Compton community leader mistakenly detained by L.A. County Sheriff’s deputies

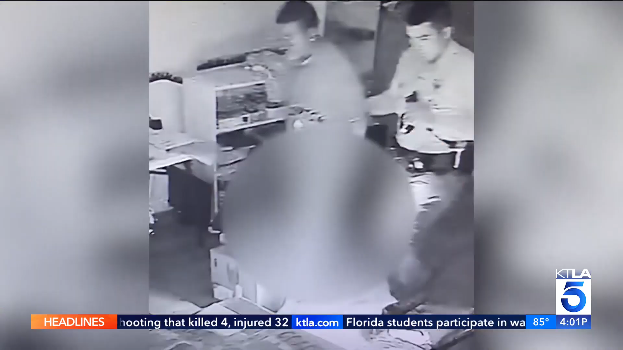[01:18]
says he was forced to exit his home naked from the waist down. Can I at least put on some underwear or a towel or something to cover myself?
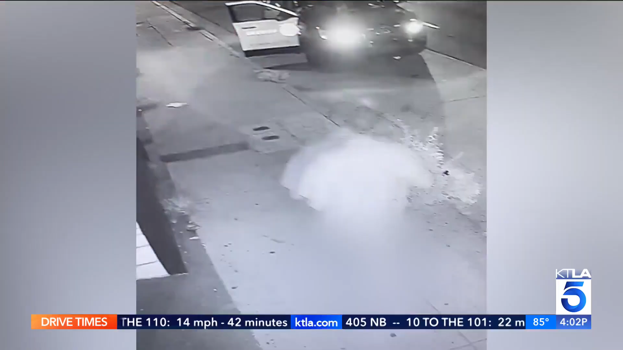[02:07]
patrol car for 20 minutes before deputies apologized and let him go.